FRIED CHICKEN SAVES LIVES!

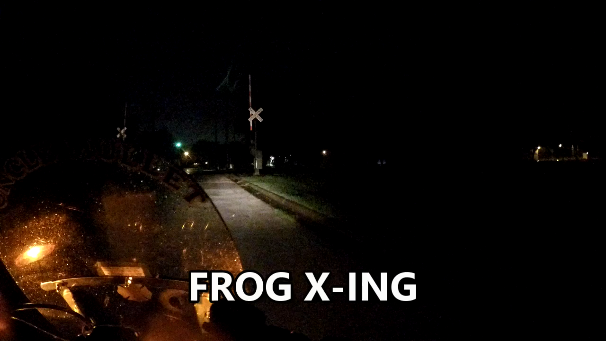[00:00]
keep crossing little buddy keep crossing there you go i think you might need a little help up that curve there you go oh yeah you're good
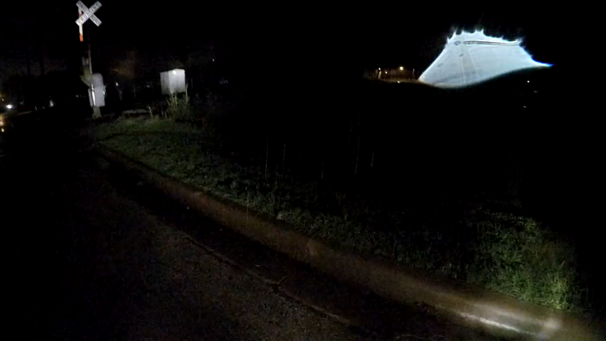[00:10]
all right get along little froggy there you go go ahead hop along it's hilarious i didn't think you could get up that
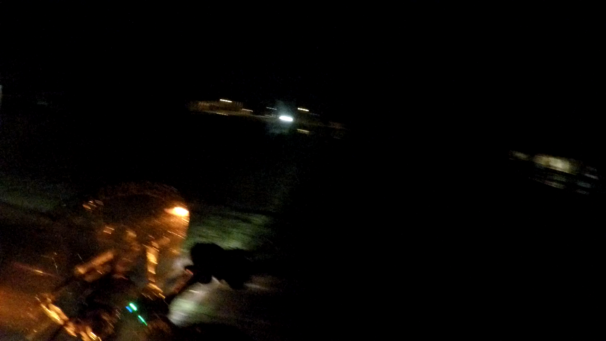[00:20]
curb but it turns out frogs can hop move along
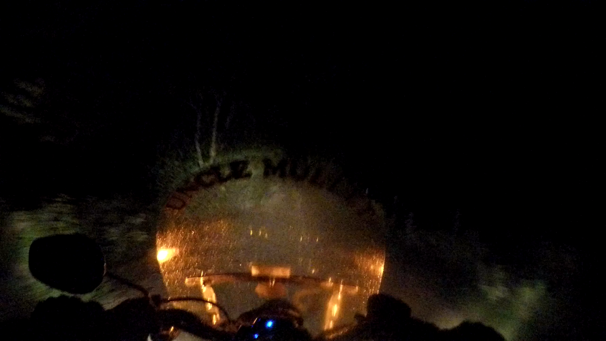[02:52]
always say that motorcycling is the art of managing discomfort with extreme enjoyment like yes i'm wet but i'm still happy
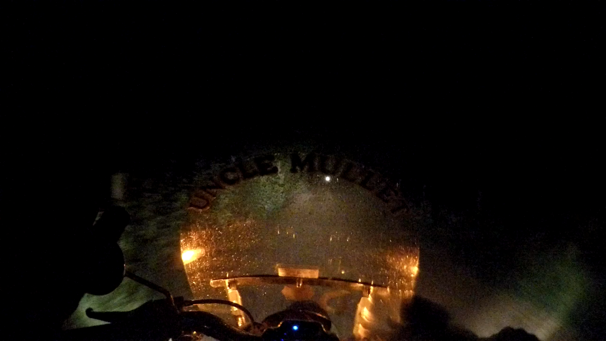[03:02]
and another little frog jumping across it's a